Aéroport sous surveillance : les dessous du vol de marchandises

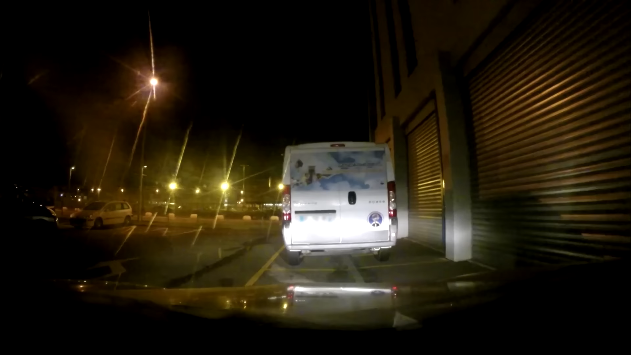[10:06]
C'est eux qui auront la délicate mission d'agir dans l'obscurité la plus totale.
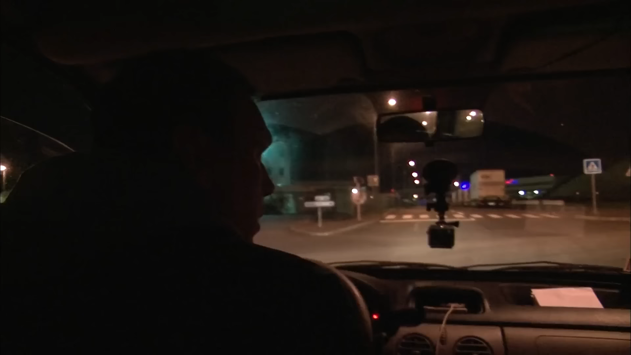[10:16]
On arrive à côté d'un point d'accès pour rentrer dans l'aéroport. Mais bon, celui-là, il est fermé durant la nuit. Donc on va passer par un accès réservé, donc au secours. En empruntant cette entrée isolée,
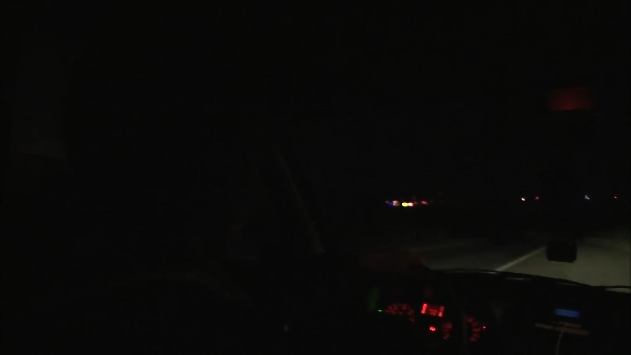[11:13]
Les gendarmes n'ont pas franchement de visibilité. Alors ils se postent à quelques mètres de la zone de contrôle, là où ils espèrent pouvoir voir sans être vus. Donc là, les camions vont arriver, vont se mettre dans les différents sas.
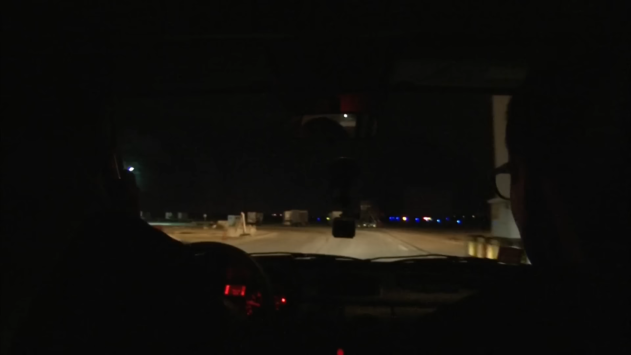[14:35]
Merde, attends, il s'est... Il s'est... Où est passé le livreur ?
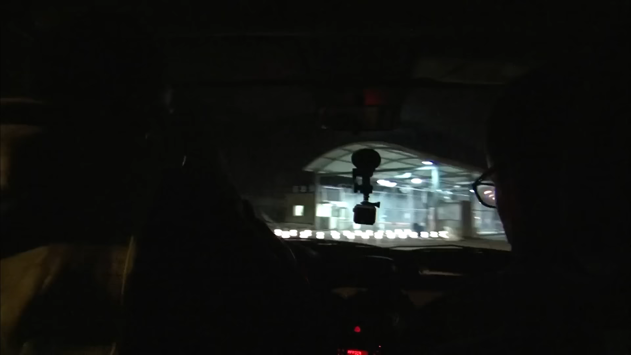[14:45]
Au bout d'un kilomètre, les gendarmes décident de rebrousser chemin.
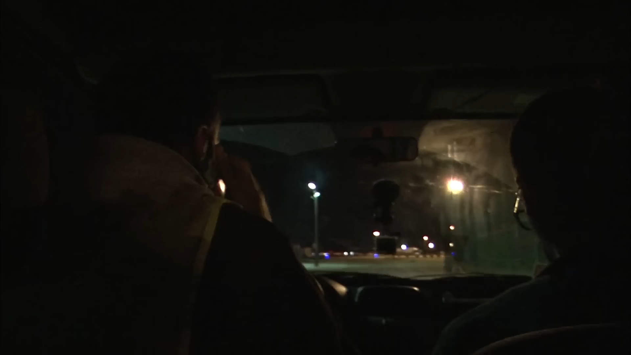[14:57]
Ah, il s'est arrêté. Ah, putain, il s'est arrêté. Il est au niveau des air golf. Coup de chance. Les enquêteurs viennent de loger le suspect dans une zone où il ne devrait pas être. Il est au niveau d'un... D'un avion de la rame. Il s'est arrêté, tout feu éteint.
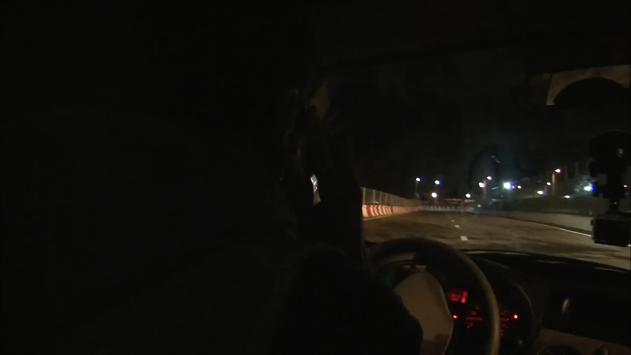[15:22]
Le comportement du chauffeur paraît étrange.